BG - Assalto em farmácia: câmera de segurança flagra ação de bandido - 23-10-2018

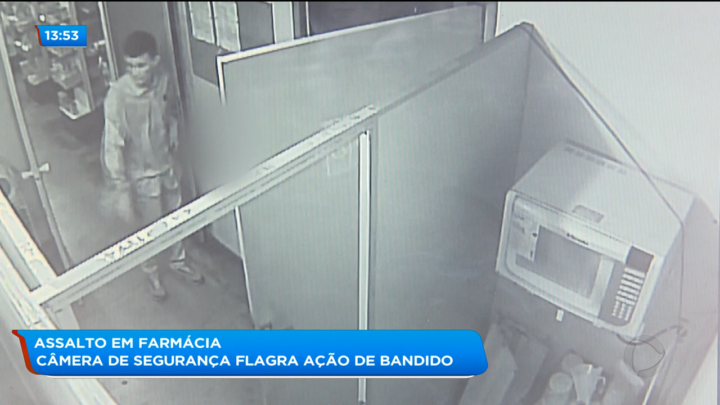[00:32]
lá dentro tira a arma da cintura e procura mais dinheiro. Não encontra e vai embora.
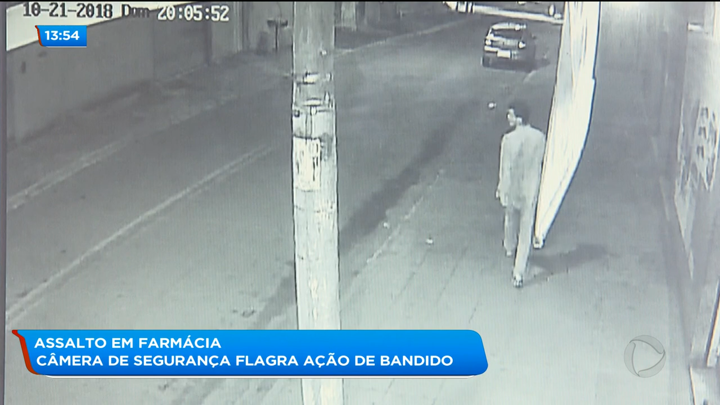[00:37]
Até chegar de volta ao carro ele não se preocupa, vai embora tranquilamente.